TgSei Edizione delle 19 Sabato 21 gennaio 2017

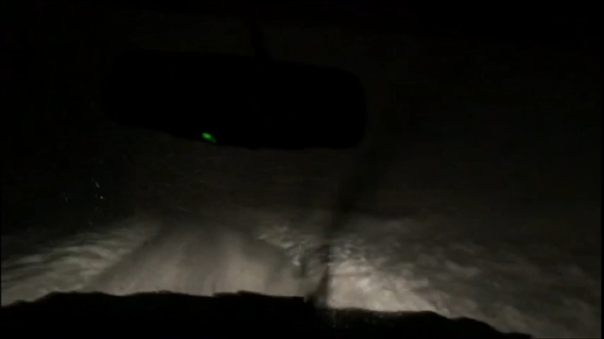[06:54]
Alla guida del fuoristrada c'è Roberto Del Rosso, il proprietario dell'hotel Rigopiano, che sta portando al resort una coppia di ospiti rimasti in panne con la propria autovettura al bivio di Farindola, a 10 km dalla struttura. L'auto viene lasciata lì e Del Rosso porta gli ospiti all'hotel, provvedendo poi il giorno dopo a spostarla e metterla al sicuro. Sono le 22. La mattina seguente da una camera lo scenario è questo.